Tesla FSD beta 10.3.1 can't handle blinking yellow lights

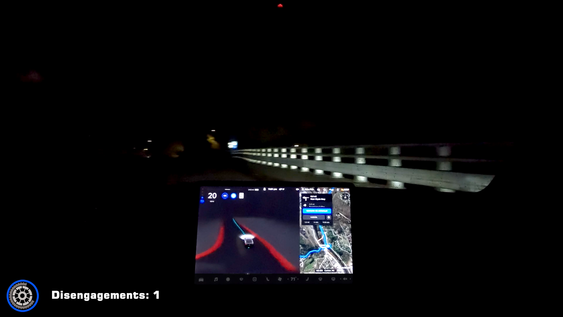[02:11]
Nice stop and look and should have gotten directly in the left lane there. I think it just has some trouble when it can't see in the turn. So when the sunlight was blinding it and then here at night when it's really dark, just had some issue making that turn smoothly. During the day, in the middle of the day, it does just fine there.
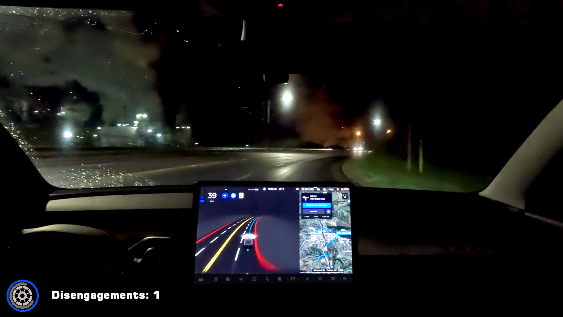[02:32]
All right, getting in the left lane as it should. There we go. All right. All right. All right. All right.
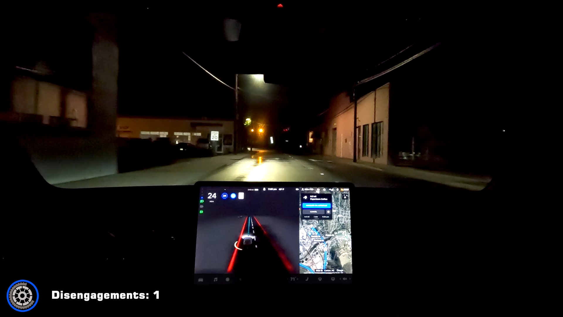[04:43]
so let's see i'm gonna change my destination up here and it's trying to stop at this yellow light and it's trying to stop at this yellow light giving it accelerator
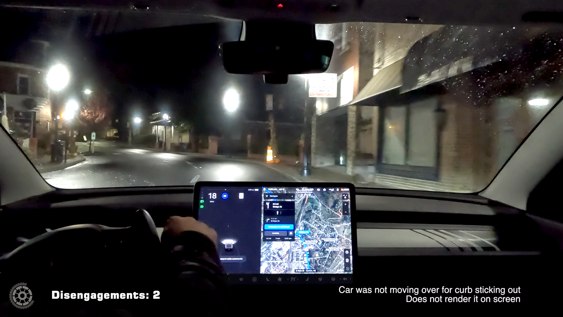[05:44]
and it's trying to stop for this yellow light it's showing red for a second there yep um left lane and it's gonna try to stop for this one so i'm gonna give it accelerator
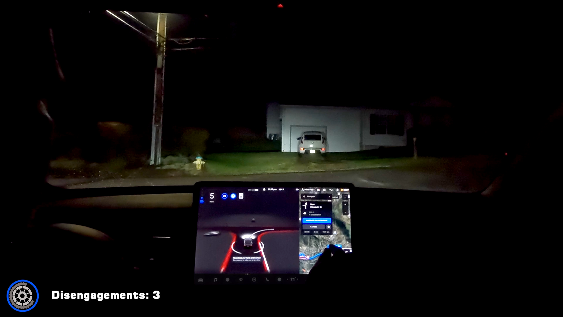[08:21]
so now we'll reset our destination and the car is stopping for no reason
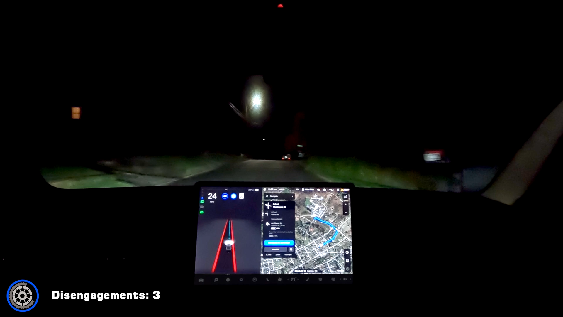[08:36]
it needs to slow way down on this road we're actually gonna take us um back to town
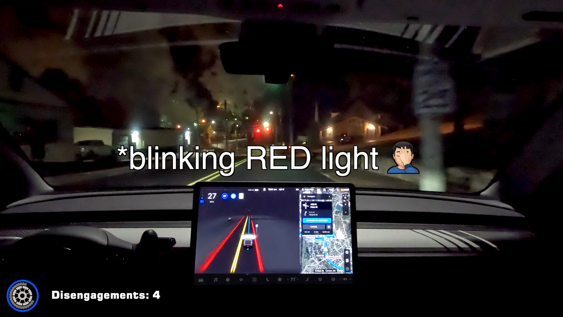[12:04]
And I'm ready to take over in case it doesn't, because there's a police officer sitting right there. So, not sure why that car is just sitting. All right, so I'm going to tell it to go. There's no traffic.
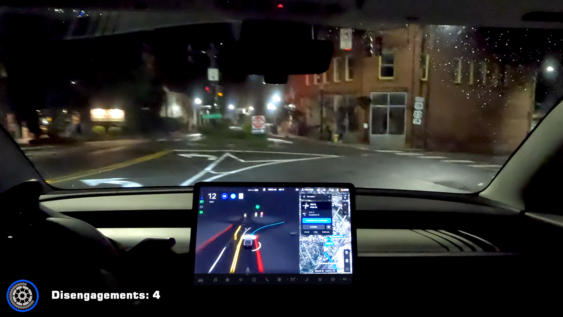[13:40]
It is extremely confused. So, I'm going to cancel. And let's see. I'll set a destination again.
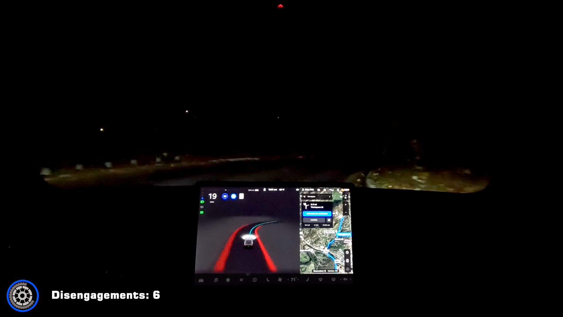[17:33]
it can't see the lines here because they're almost non-existent but it needs to make sure it stays to the right I'm really hoping 10.4 changes that that will solve a lot of my disengagements where it's on the wrong side of the road
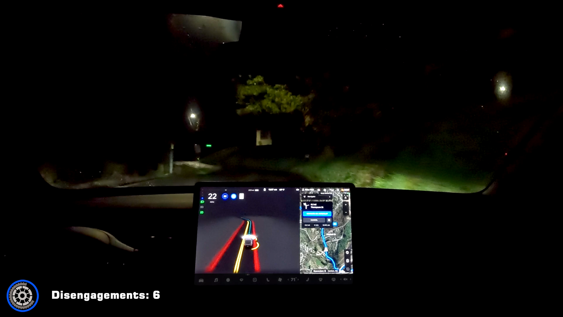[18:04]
yes as you can see I mean it can't see anything head it's doing its best to make predictions but you know it's a completely blind turn here it doesn't doesn't know where the road's going